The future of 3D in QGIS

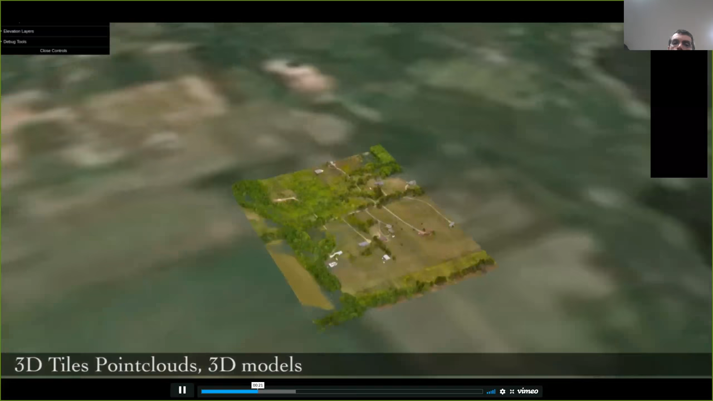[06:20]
for example, here 3D buildings with textures as well, and specific effects in post-processing.
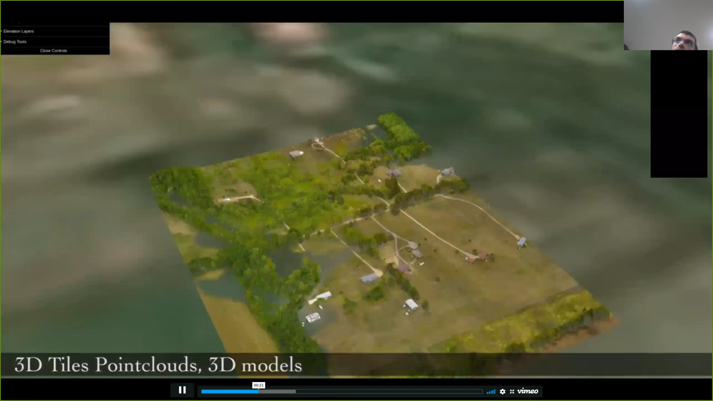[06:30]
So this is all kind of things you can do with this framework, which is a WebGL framework.